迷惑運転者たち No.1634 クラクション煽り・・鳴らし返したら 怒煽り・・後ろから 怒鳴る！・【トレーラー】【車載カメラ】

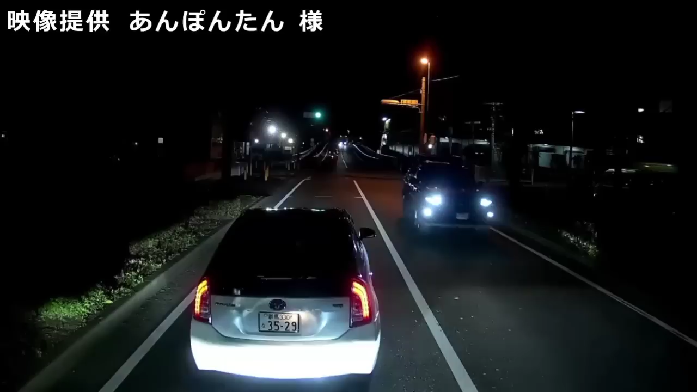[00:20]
スマホだよおい。地味にふらついてんぞ。まさかな。停車中は触っていいとかっていうのを拡大解釈しすぎだよな。